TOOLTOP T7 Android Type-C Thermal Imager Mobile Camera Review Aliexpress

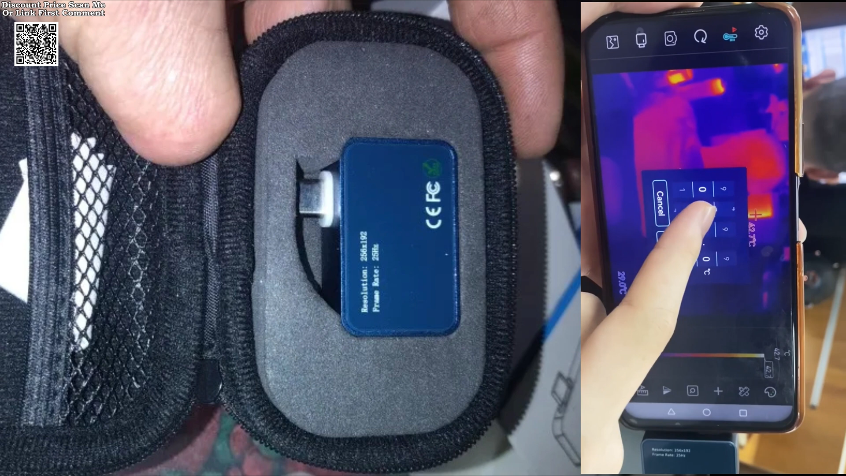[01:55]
range of dash 10 degrees Celsius to 75 degrees Celsius and
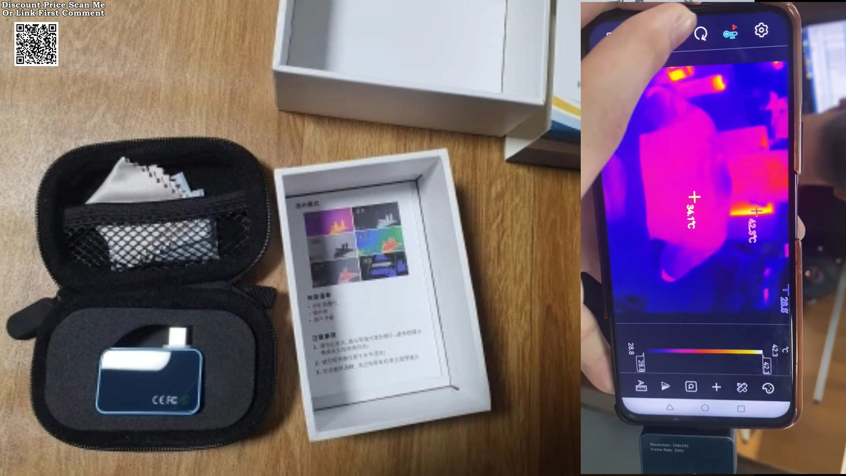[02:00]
On screen: scale top 42.3°C
can be stored in temperatures as low as dash 45 degrees Celsius and as high as 85 degrees Celsius.
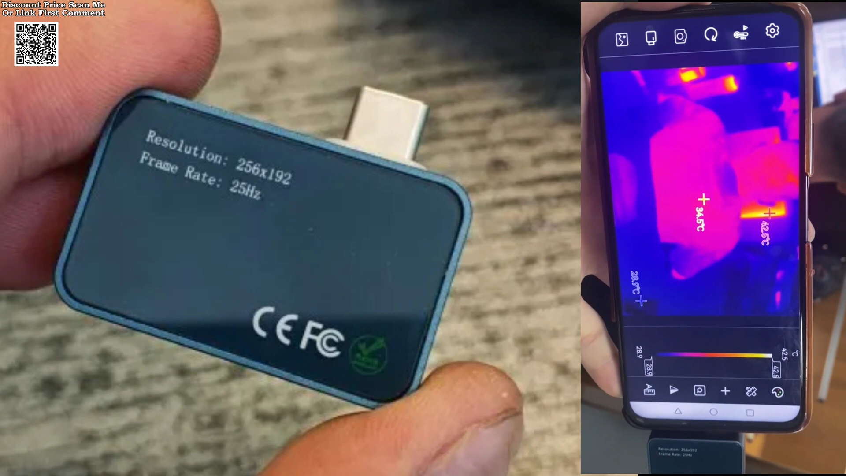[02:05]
It also boasts an IP54 rating, ensuring protection against dust and limited water exposure.
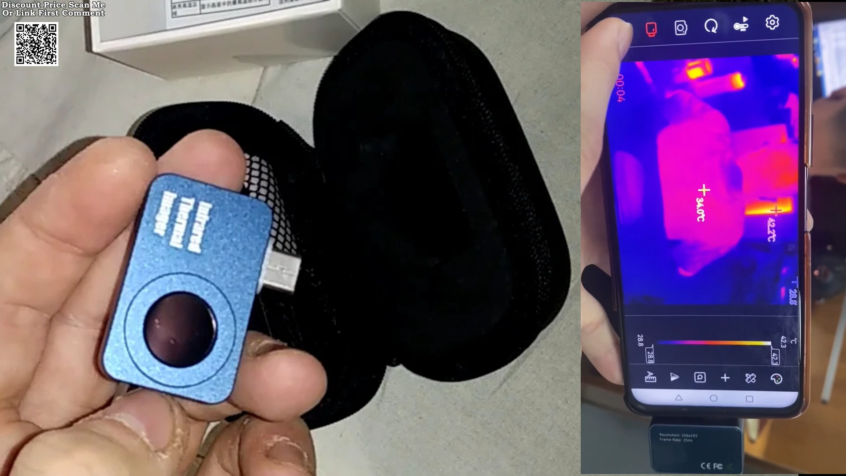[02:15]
Compact and lightweight, measuring only 25 millimeters x 40 millimeters x
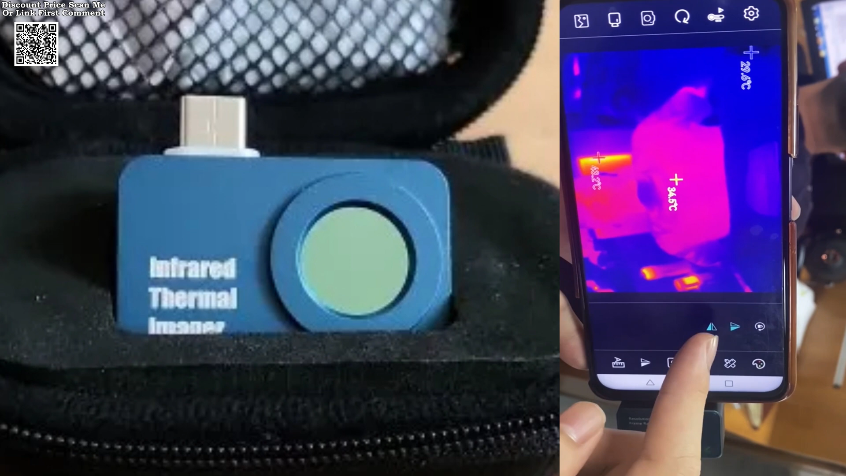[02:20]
14 millimeters and weighing just 23 G,
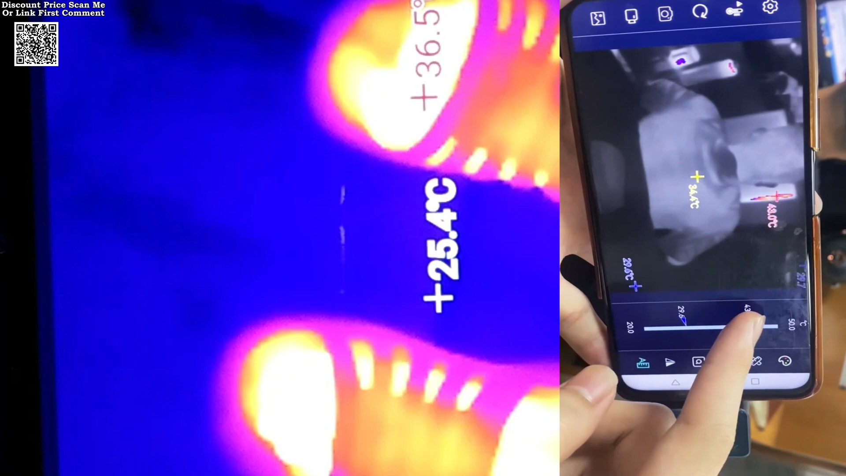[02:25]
On screen: spot 25.4°C
it is highly portable and convenient for professionals and hobbyists alike. Detection and analysis on the go.